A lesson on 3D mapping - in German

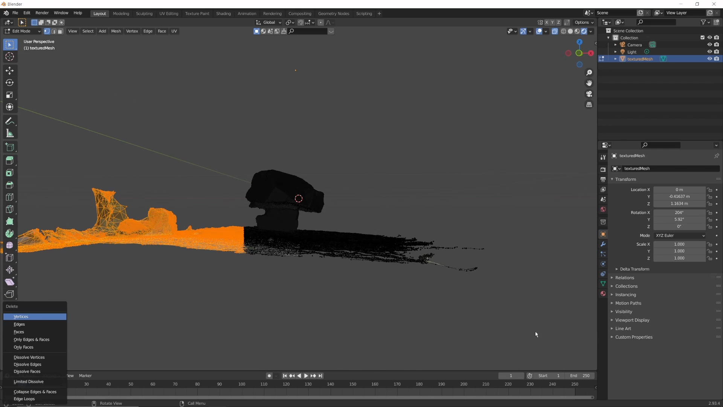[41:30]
Ich lösche mal so viel wie möglich raus und dann schauen wir uns das Modell an, wenn es fertig ist. So, mal hier unten abschneiden.
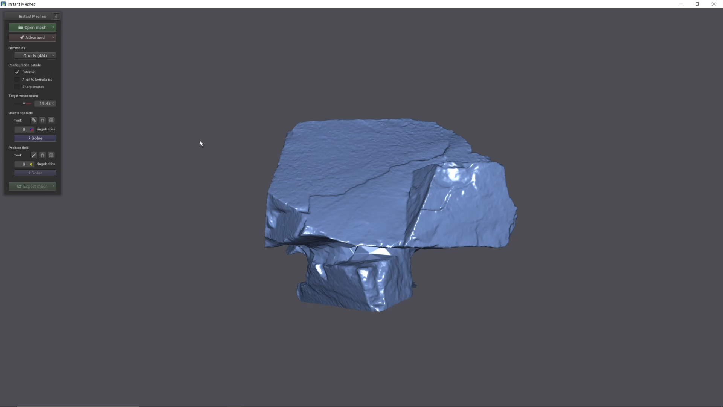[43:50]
Das ist eine Unterscheidung, die sich nachher im Workflow auswirkt. Pandoras Box kann einfach keine nicht triangulierten 3D-Modelle verarbeiten. Pech gehabt. So, wenn ich hier jetzt Solve drücke, dann sehe ich hier solche Felder. Diese Felder sind Gewichtungen für die Orientierung meines Meshs.
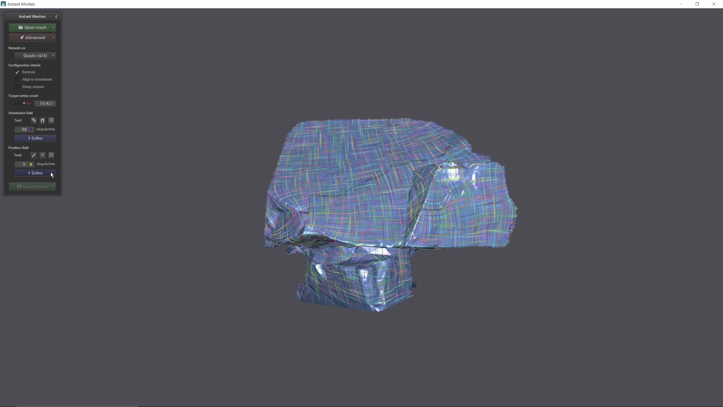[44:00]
Wenn ich nochmal weiter solve, dann sind meine jetzt reduzierten fast 20.000 Vertices hier so angeordnet,
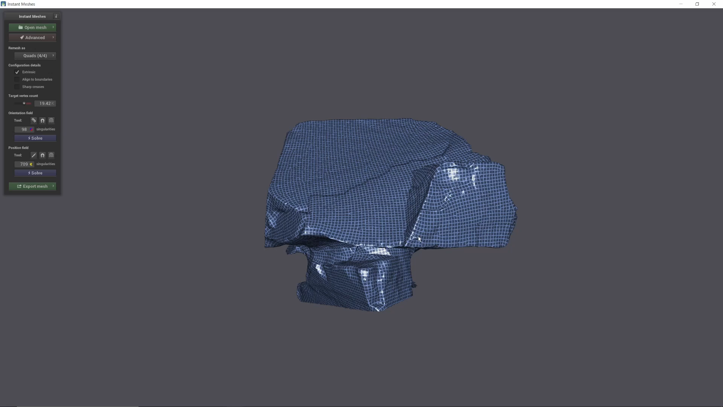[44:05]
wie sie eigentlich gehören. Sieht ganz gut aus. So würde man das wahrscheinlich auch machen. Eine Kante mit einer Kante definieren. Eine Kante mit einer Kante definieren. Eine Kante mit einer Kante definieren. Also es ist im automatischen Modus schon relativ gut gebaut. Hier sieht man, wie die Kante sehr gut verläuft.
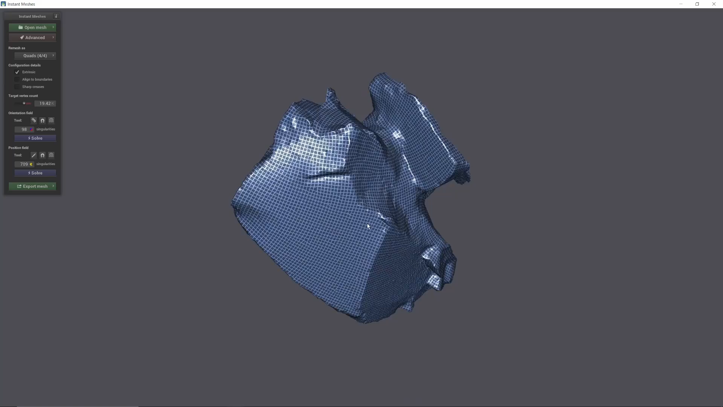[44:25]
Es gibt so ein paar Kanten, die ich betonen möchte, falls mir jetzt zum Beispiel wichtig ist, dass diese Kante hier exakt definiert ist, was sie eigentlich schon ist. Aber ich könnte natürlich sagen, ich möchte das hier gerne ein bisschen exakter haben oder ich möchte diese Kante exakter haben. Dann kann ich dieses kleine Kamm-Symbol anklicken und hier meine Kante nachziehen. sagen, das ist mir wichtig als definierte Kante.
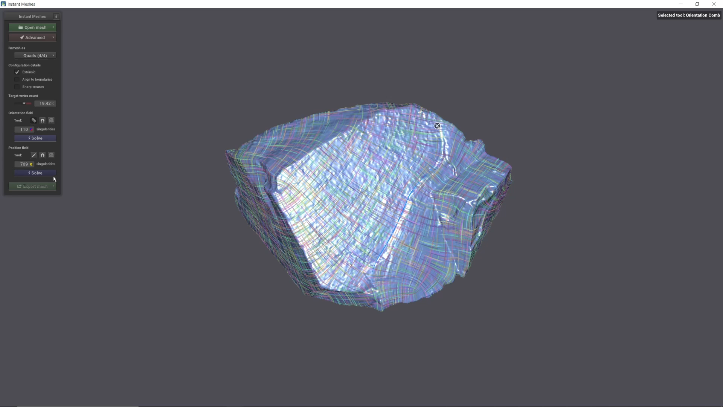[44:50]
Zack, schon werden die Fields richtig angeordnet und jetzt kann ich das so solven und jetzt ist hier alles gerundet entsprechend dem, was ja, Instant Mesh hier als meine Gewichtung interpretiert hat.
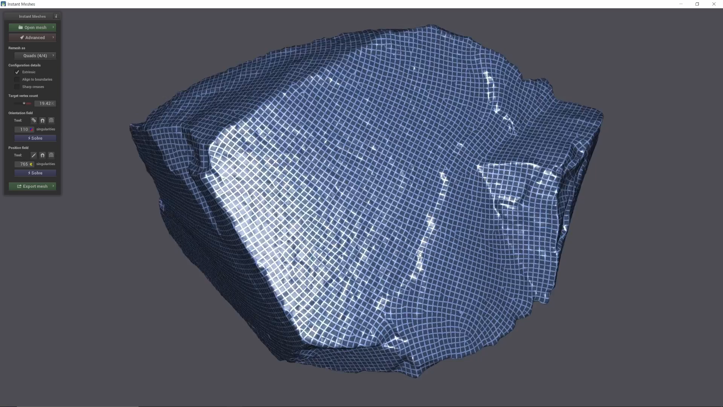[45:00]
Nicht besonders gut geworden, ich würde es auch anders machen. Hier reingehen, einfach wieder löschen, zurück, solve, solve.
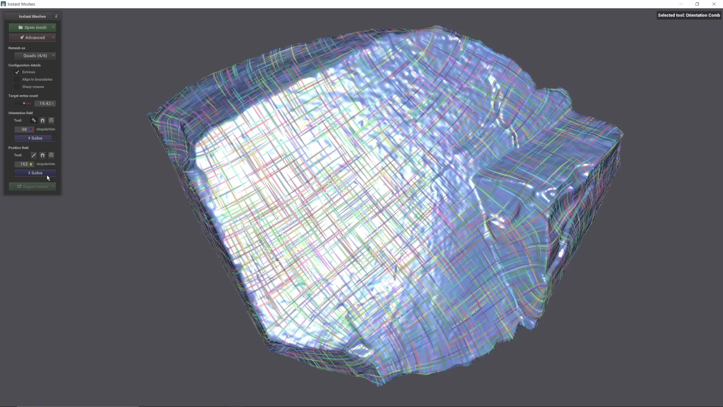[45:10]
Das sieht schon viel besser aus, damit lässt sich garantiert mehr anfangen. Export Mesh.
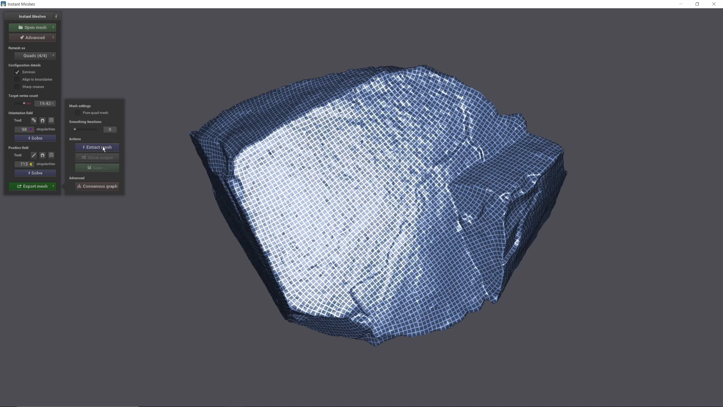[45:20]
Wenn ich jetzt sage Extract Mesh, dann rechnet mir das Ganze raus und wie wir sehen, sind
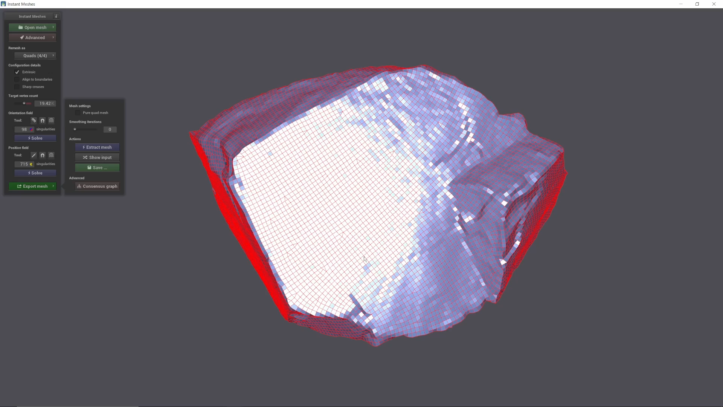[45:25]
20.000 Vertices relativ wenig. Es ist sehr facettenreich gerade.
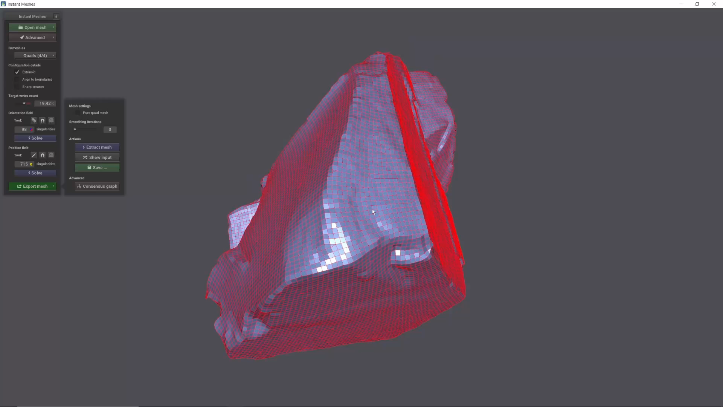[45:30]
Ich bin eigentlich zufrieden damit. Auf der anderen Seite könnte ich natürlich sagen, mir reicht diese Auflösung nicht aus.
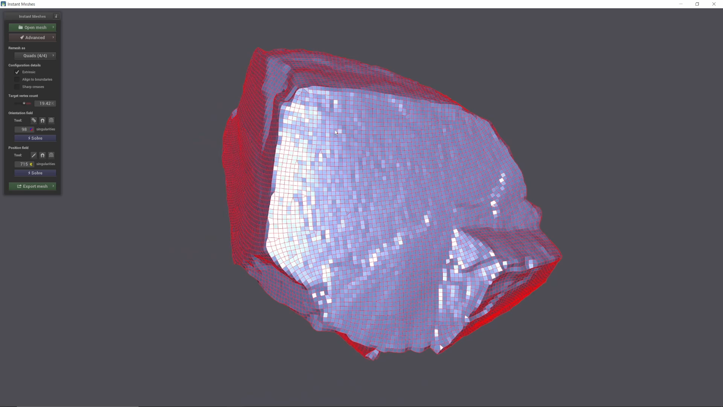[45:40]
Also mit einem normalen Projektor ist das als Mapping-Grundlage schon sehr, sehr gut. Ich kriege sowieso eine Schwierigkeit, wenn ich das Ganze nachher irgendwie in meinem 3D-Mapper versuche anzupassen, die einzelnen Vertices zu ziehen.
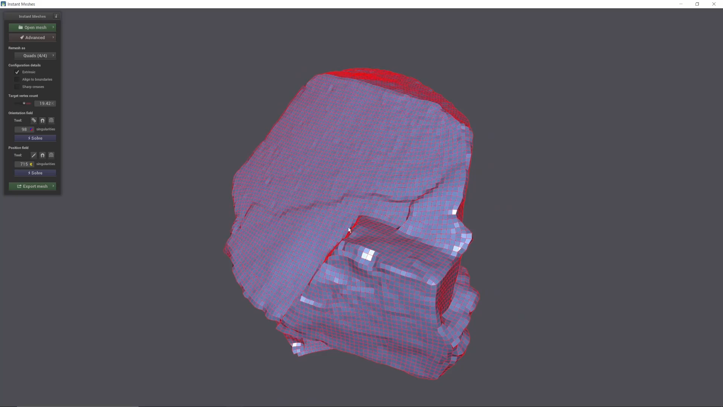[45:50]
Das ist wunderbar reduziert. Also gehen wir auf Save. Wir nennen das, wenn dann das Ganze Stein reduziert, Instant, damit wir ein bisschen vergleichen können.
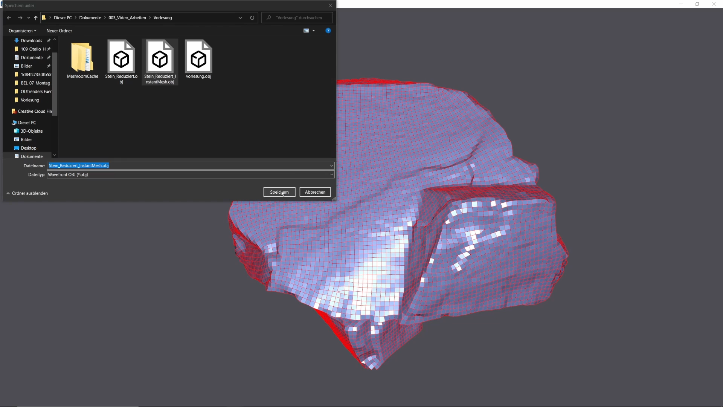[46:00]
Ja, ich habe es schon gemacht, damit ich geübt habe, damit das nicht ganz so ungeübt passiert. So, jetzt gucken wir uns das Ganze mal an.